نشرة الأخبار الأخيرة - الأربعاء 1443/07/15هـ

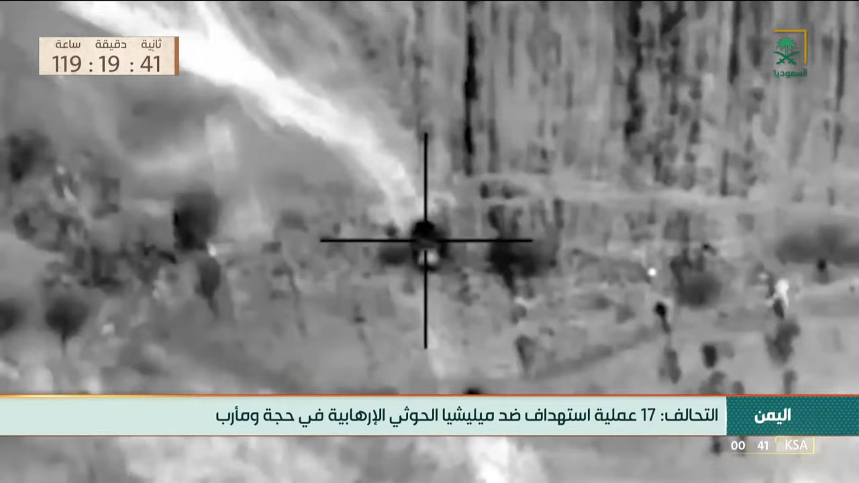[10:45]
ساعة الماضية وأوضح التحالف أن للسدافات دمرت أربع عشرة آلية عسكرية وخسائر بشرية في صهوف المليشيات الإرهابية